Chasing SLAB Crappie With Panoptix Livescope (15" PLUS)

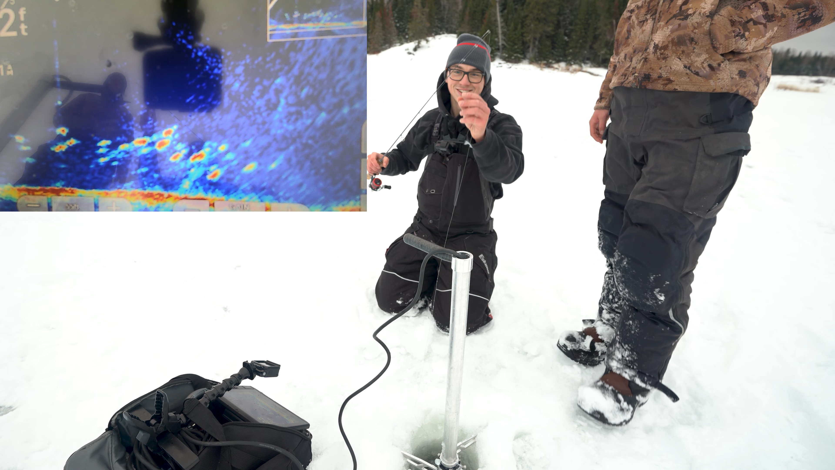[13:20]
Oh my gosh, you see that? Yeah. You see me completely screw that? Yeah, there's actually a couple of decent ones off to the right here. Left, I should say. Wow.
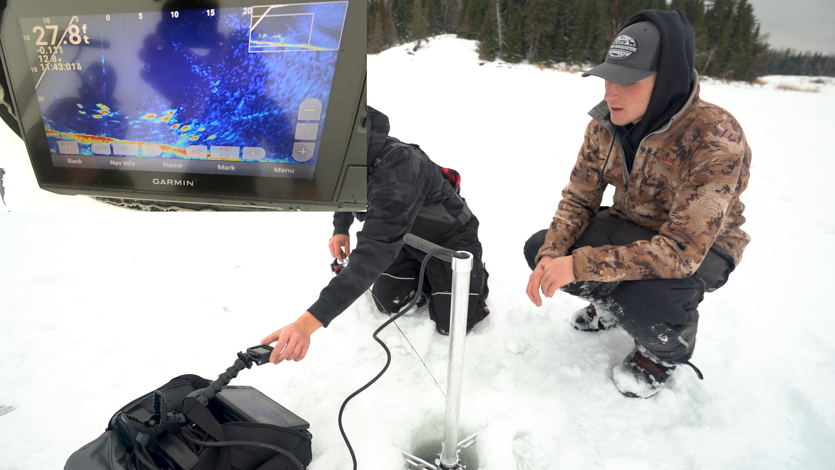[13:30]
There's a couple fish. That one hit it again.
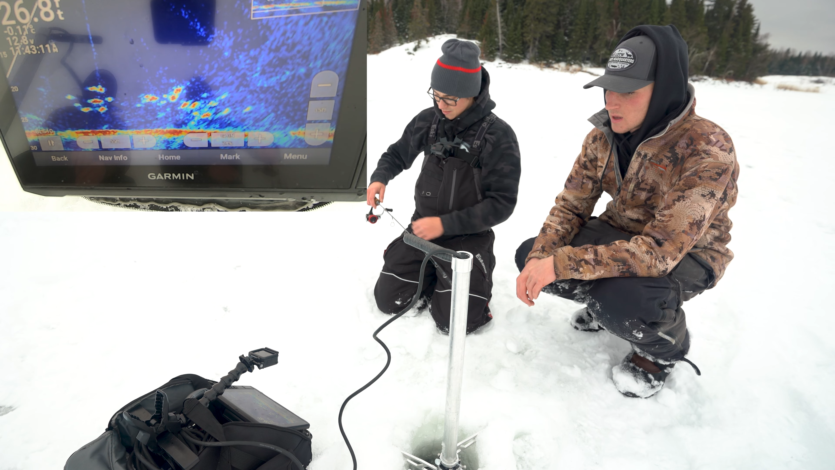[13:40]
They're just like barely biting it. Oh yeah. There we go. Oh, dude, that one actually feels like it's got some weight to it. Yeah. Nice and slow. Slow and steady wins the race.
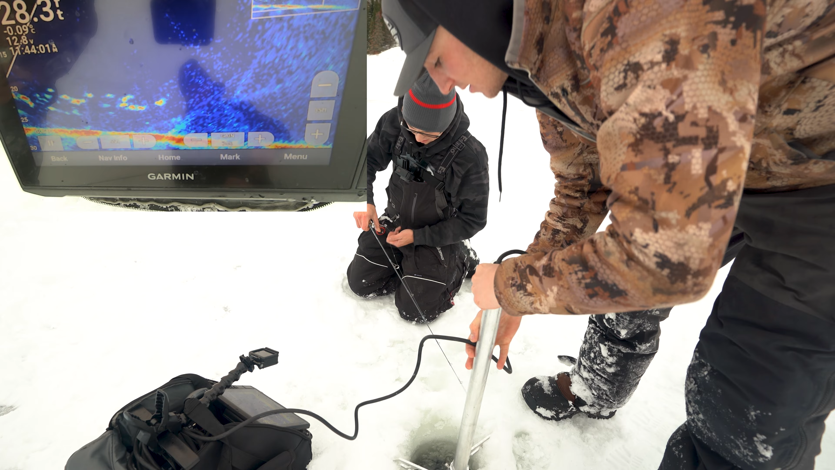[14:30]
Let's see if we can get a few. That'd be nice, eh? Yeah, I might just move a little bit. Oh, dude, that's a big fish right in the middle there.
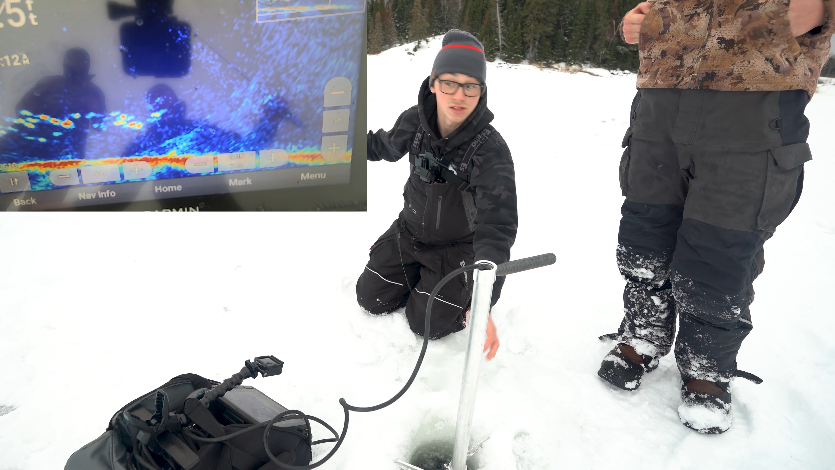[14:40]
Yeah, dude, yeah, go around, man. Oh my gosh, that's... Oh, that's a big fish. Oh, yeah. No, that's smaller. The smaller one ate it. I'm gonna leave that in. Yeah, that's fine. Come on, come to this side.
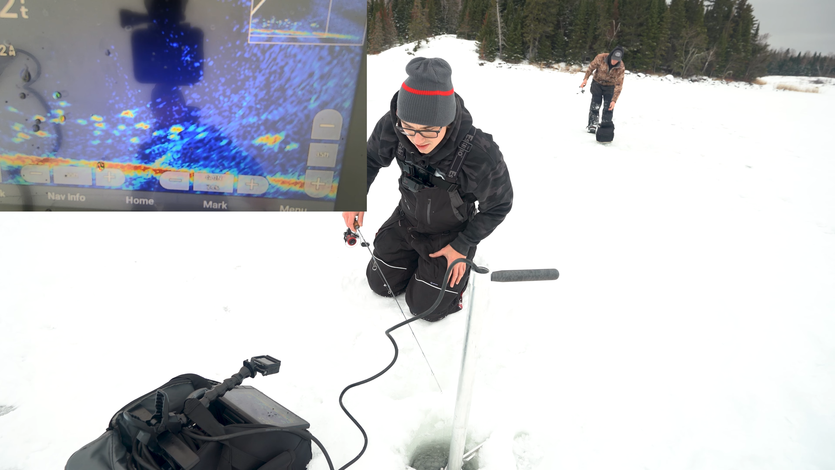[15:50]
Oh, another one sees it. A small one sees it, so they're gonna compete. On. Yeah. Oh my gosh, this is incredible. This is freaking wild. Oh, oh my gosh, the cord is in the way.